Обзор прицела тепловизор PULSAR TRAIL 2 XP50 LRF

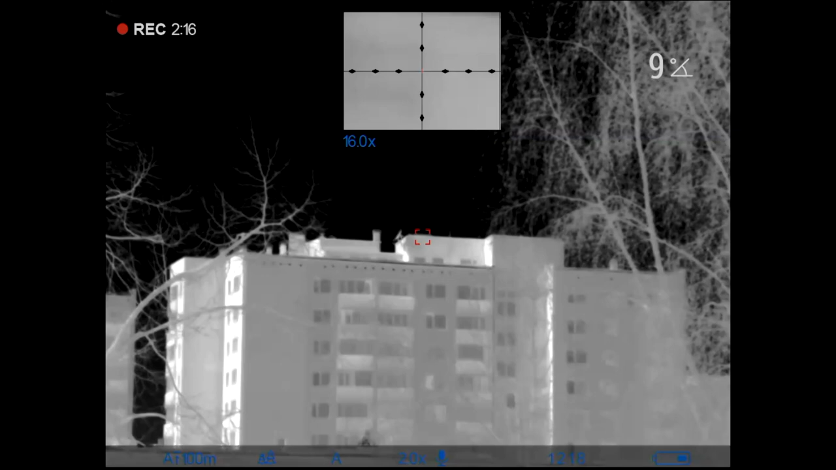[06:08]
Общий обзор Определяем 253 метра И сразу получаем
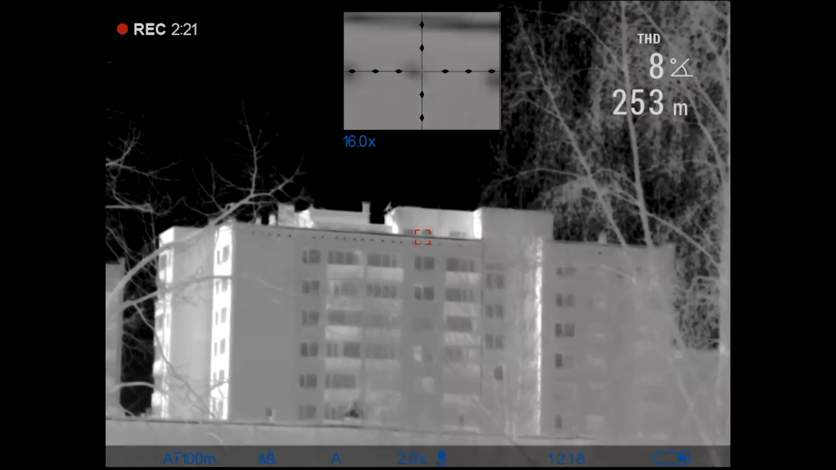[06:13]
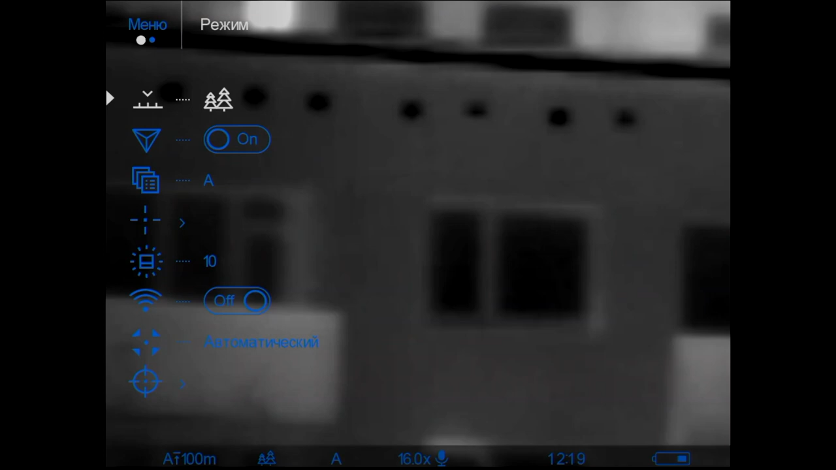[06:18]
Сетку Окей Значит,
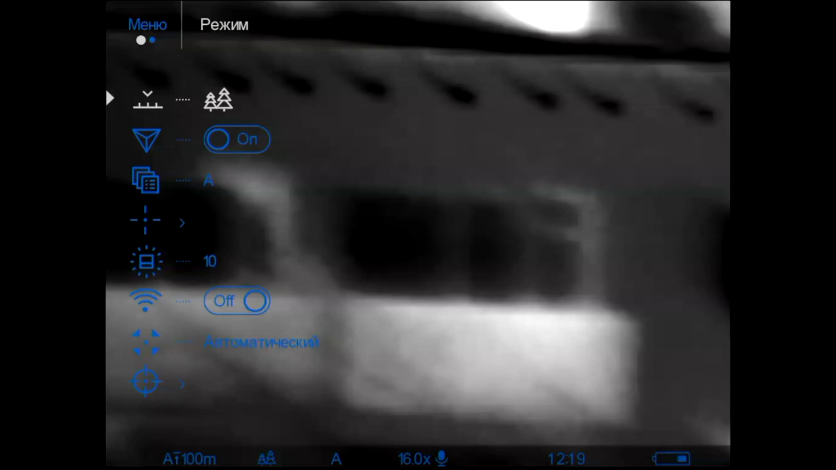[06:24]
по этому режиму все понятно Сейчас попробую выйти назад И
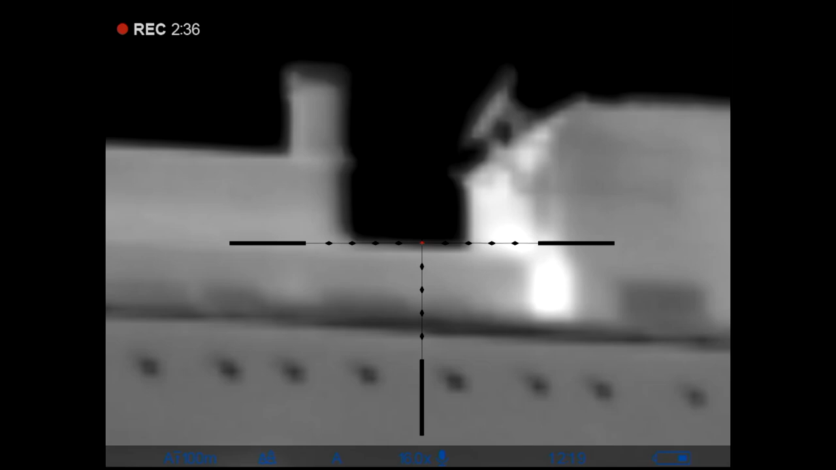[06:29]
Умрать И убрать вот это вот
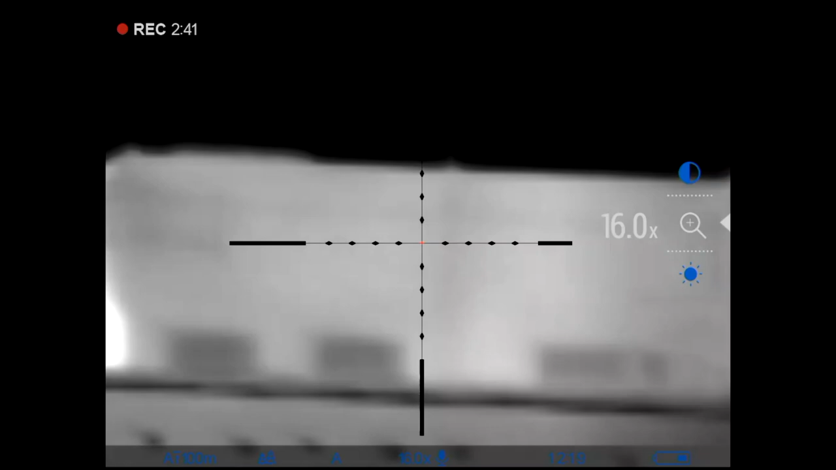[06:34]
Увеличение на стандартный режим И
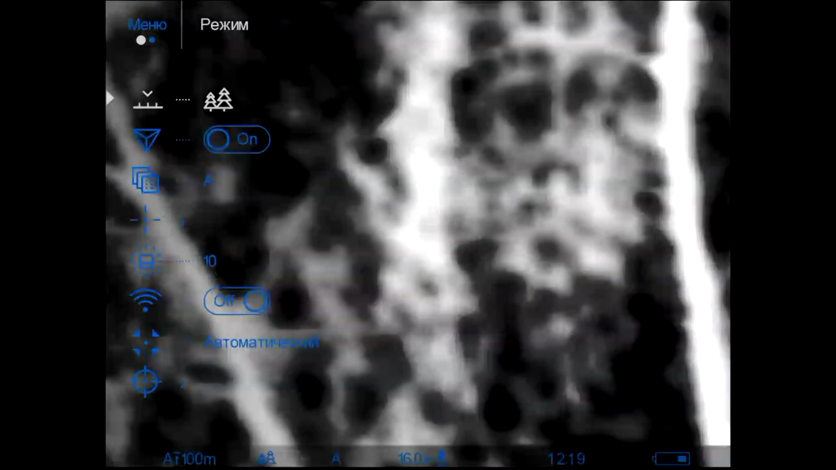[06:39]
вот
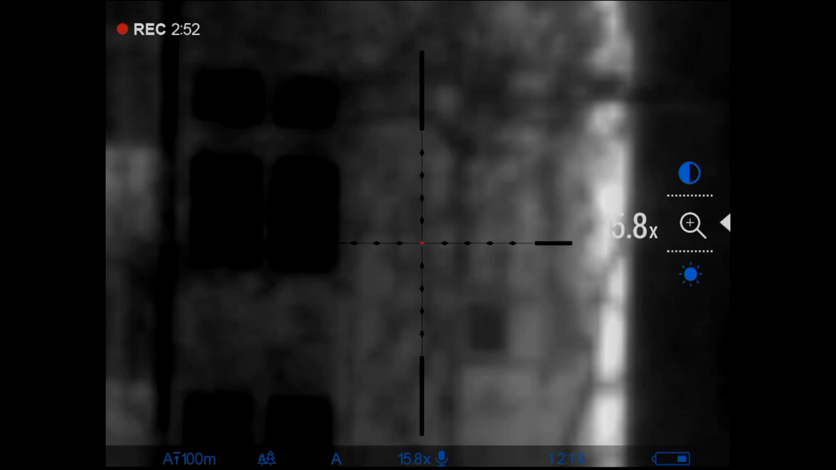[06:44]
уменьшаем его Стандартный режим Для обзорности, который нам надо
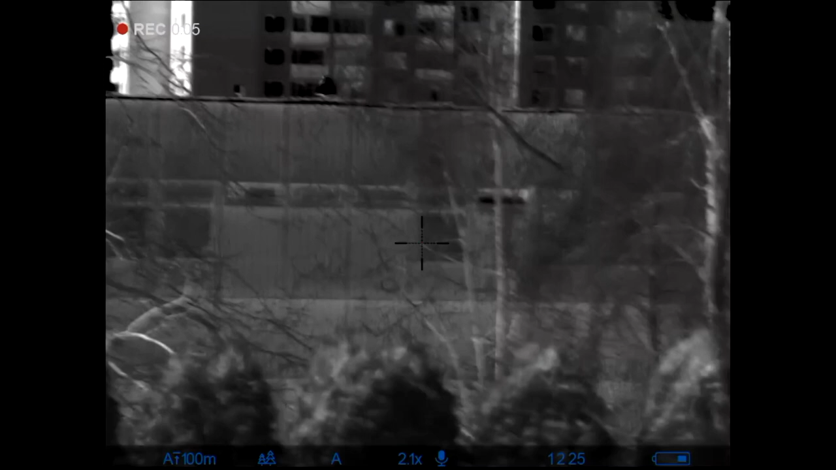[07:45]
Пробуем следующую опцию У нас идет Следующая опция Это ЛРФ Ага,
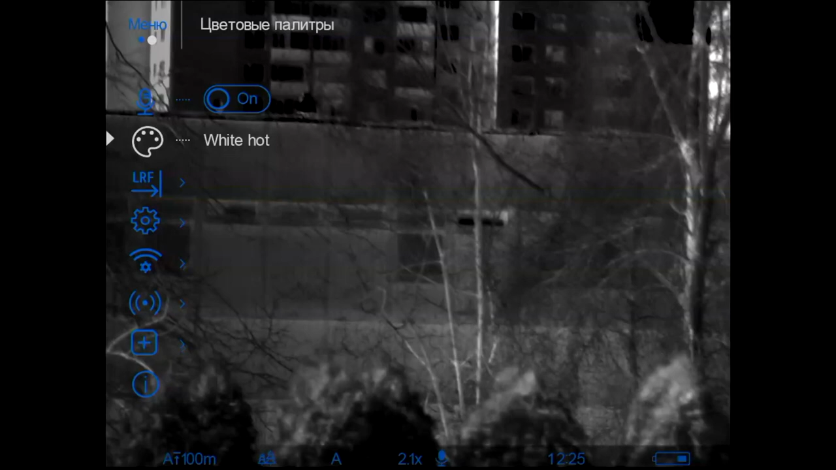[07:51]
есть угол обзора И Многократное Пристреливание Можно еще там сделать Разные метки у нас имеются В принципе,
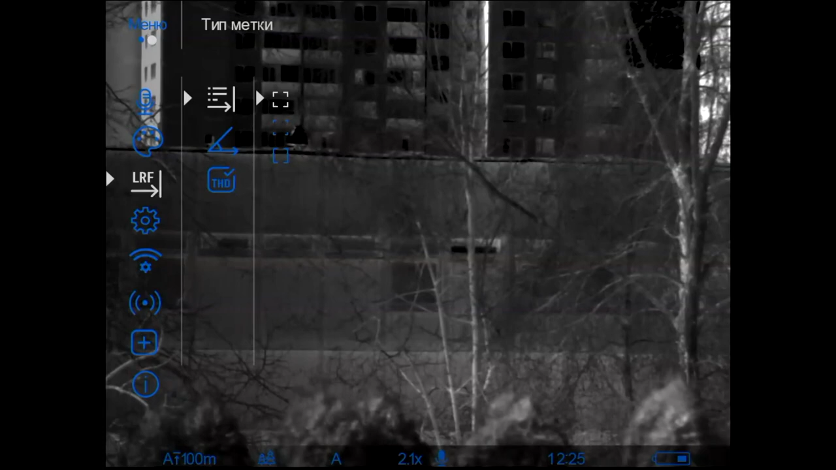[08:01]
по остальному Все понятно По остальному все понятно Общие настройки Русские Какие языки у нас Давайте быстро пройдемся Посмотрите,
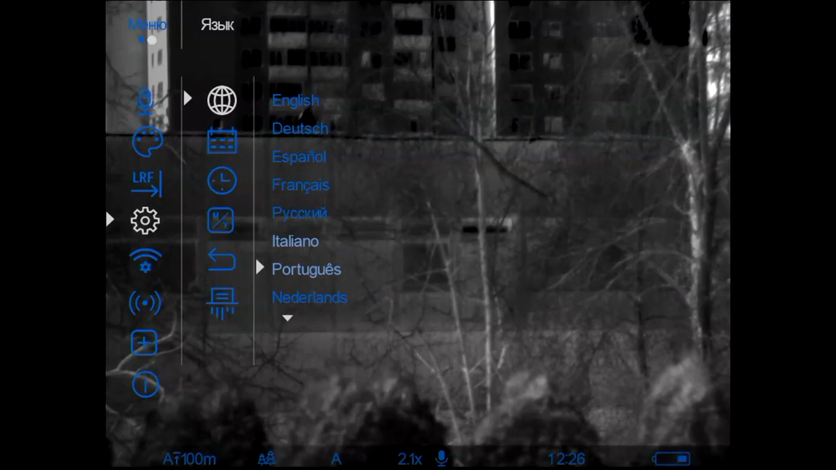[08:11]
какие есть Мы поставим пока русские
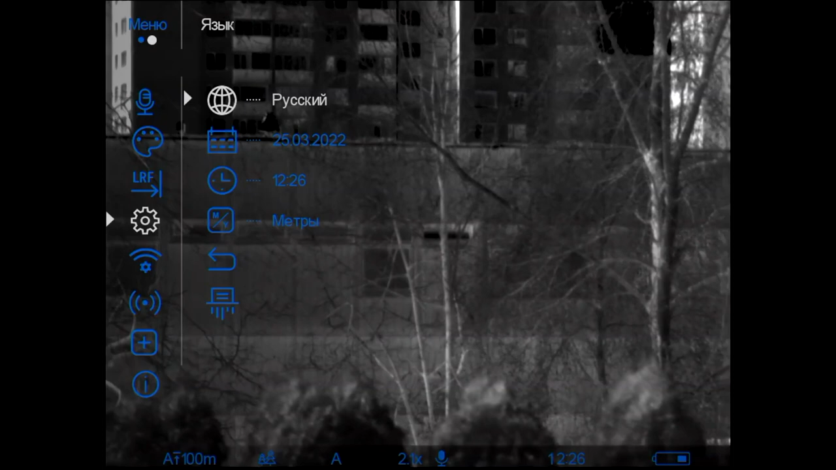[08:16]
Дата Время Метры Ярды Кому удобно Форматирование Карточки 16 гигабайт Тут составляет И так Это у нас Настройки Wi-Fi Да, мы можем там метки Подключать Менять Лечение битых пикселей Если вдруг у матрицы Может выгореть Какие-то пиксели То мы просто их замазываем С помощью точечной корректировки Информация о приборе Да,